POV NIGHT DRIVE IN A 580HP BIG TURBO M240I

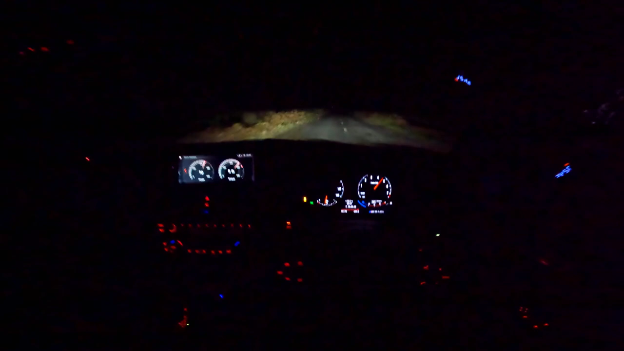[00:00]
Oh Traction off Traction is literally saving my life Whoa, did I get a bang then? Yo, that sounded militant
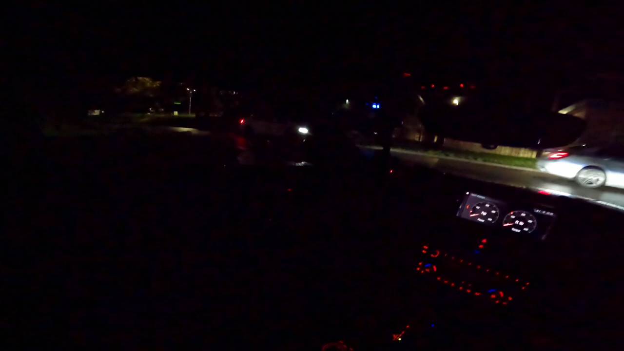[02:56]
by the way, we did buy this Privately it wasn't bought via a trader guy absolutely love this car basically a track build It's had all like the bush insert chassis inserts, you know, like it's really stiff man, but still comfortable Obviously bilstein they're really good suspension. I think the old beamers used to have these From factory but um, basically. Yeah, this is an m3 alcantara steering wheel And you've got the m1 m2 buttons, which is functional on this car,
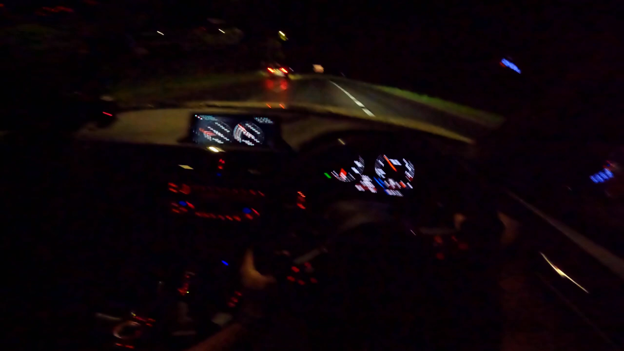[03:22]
which I think is bloody sick We're gonna go sport plus don't know why I didn't just use the steering wheel then but um, yeah, let's just spin it Let's see what happens Oh Yes, nice the traction feels good. Um, i'm not sure you know, uh, if the software has been updated for the traction control and the stability control But um, we did do a 0 to 60 in 3.8 seconds Uh in the dry that was in sport mode we're in sport plus now But yeah,
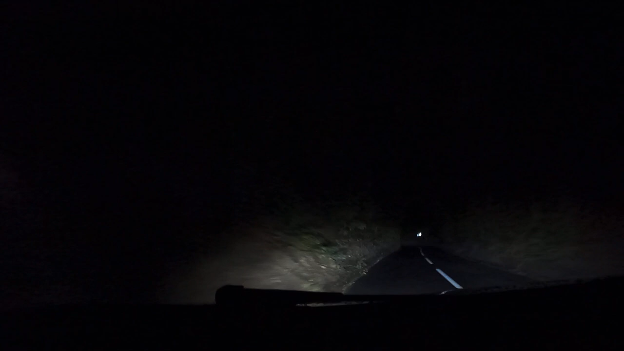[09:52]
You You traction is literally saving my life thank the load whoa did i just get a bang then yo that sounded militant bro 100% would have caught that on the on the mic yeah i probably shouldn't be going down